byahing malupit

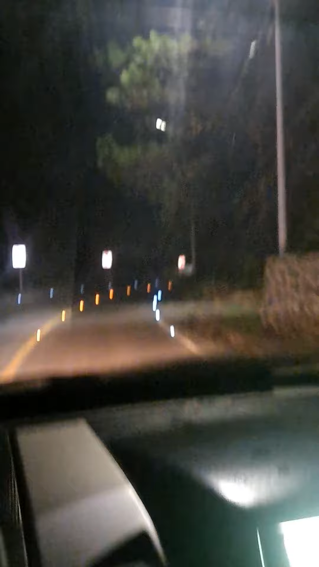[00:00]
Yan, ang ganda palang pagmasdan yung may ilo sa daan, no? Yung mga solar na to, parang nasa ibang bansa ka, oh.
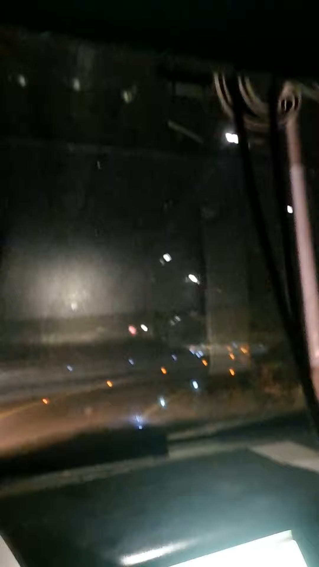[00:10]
Ganyan sana gagawin lahat sa, ano, dito sa Pilipinas, ganyan sana, oh, dito pa pala sa ayungan sa yangan yan.
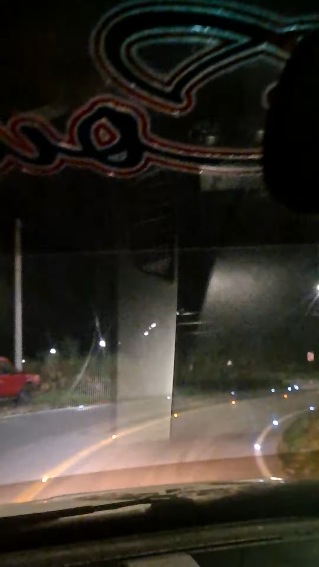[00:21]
Ang ginawang, ano, ganyan sana gawin lahat. Clear na clear. Kahit hindi ka gumamit ng ilaw, oh. Yan. Maganda. Parang nasa ibang bansa ka. Yan, oh. Ang gandang pagmasdan yung, ano, ganyan. Kapag ito, siya, kung anong diferensya sa may ilaw sa wala. Yan, ganda.